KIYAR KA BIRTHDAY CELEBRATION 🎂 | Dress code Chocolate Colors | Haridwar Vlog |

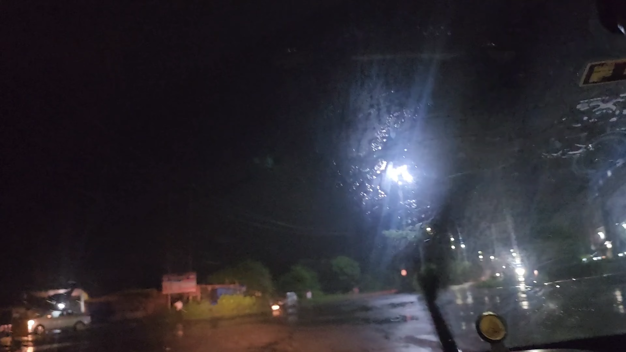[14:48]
जैसे ही निकले तो एकदम ऐसे निकली हुई थी जैसे पता नहीं कितनी बारिश होने वाली है एकदम ही रुक गई नहीं